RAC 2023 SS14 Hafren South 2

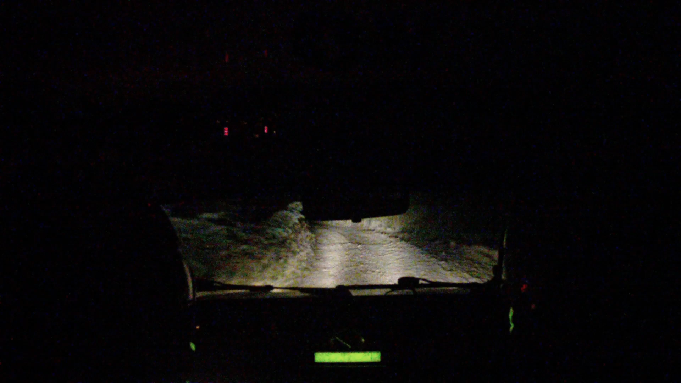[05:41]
and type 30 left again, up middle for 300, type 30 right, type 30 right, 100, type 15 right, 100,